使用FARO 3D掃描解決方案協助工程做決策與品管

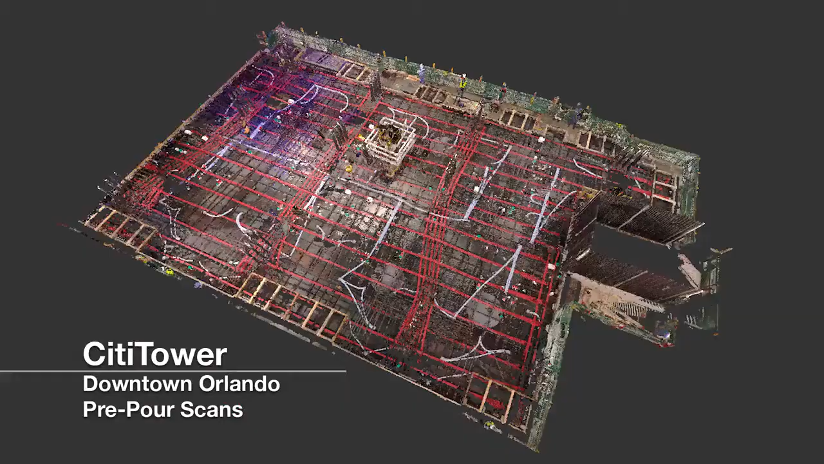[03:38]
bring them into scene, register them, then run the Rhythm Builder and Inspector apps on top of that which will give us accurate heat
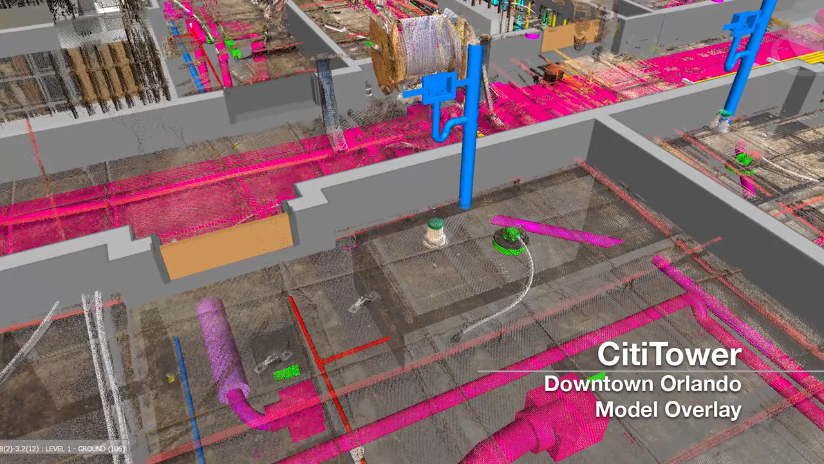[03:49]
maps as well as floor flatness and floor levelness reports which eliminate the need for bringing out a separate inspection team to do dipstick readings.